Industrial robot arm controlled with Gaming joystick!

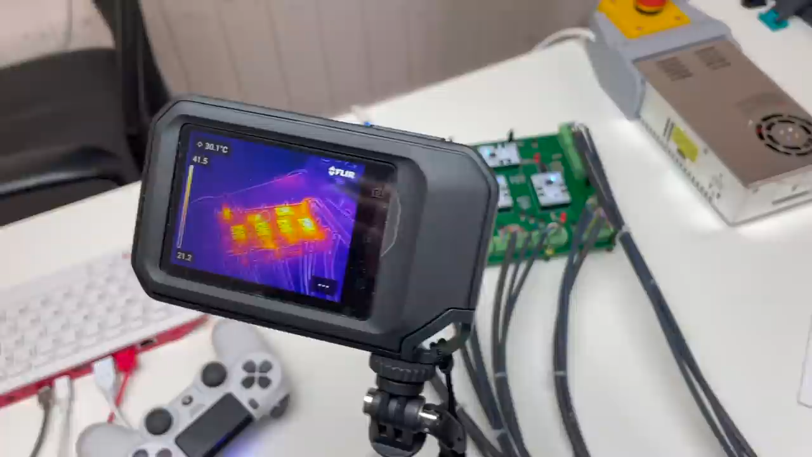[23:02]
On screen: spot 30.1°C
And the temperature of our controller is only 42 degrees, so it's perfect!
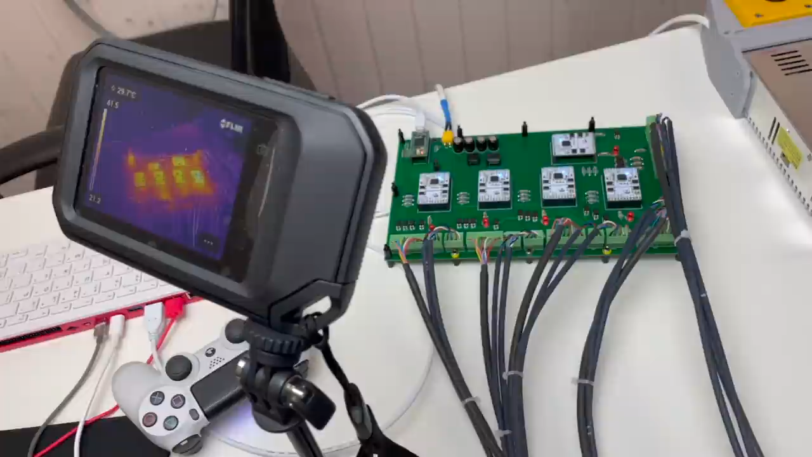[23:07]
I was afraid that it's going to heat up like crazy, but no.